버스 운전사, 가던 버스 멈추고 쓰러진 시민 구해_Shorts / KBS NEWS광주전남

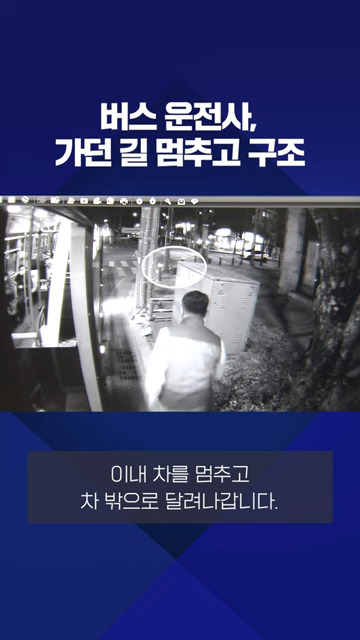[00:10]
의식을 잃고 길에 쓰러진 사람을 발견한 겁니다. 버스기사 오병원 씨는 급히 심폐소생술을 실시하고 119에 신고했습니다.